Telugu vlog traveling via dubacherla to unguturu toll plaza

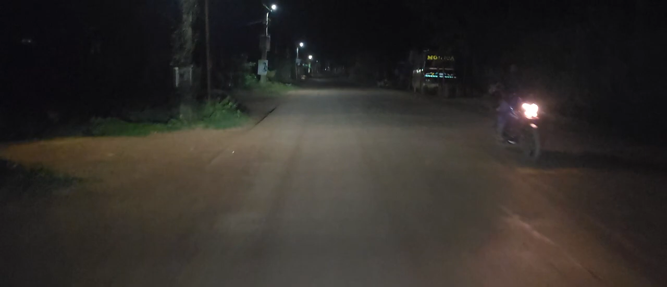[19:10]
సో థింగ్స్ లైక్ దట్ మా జాగ్రత్త. Things like this always happen. పలు కుక్కలు అన్నీ రోడ్డు మధ్యలో ఉన్నాయి. అమ్మ జాతమ్మ మొన్న అసలు కుక్క వెంట పడింది, నిన్నే మొన్న కూడా కాదు. నాయకుడు బాగా పెట్టారు.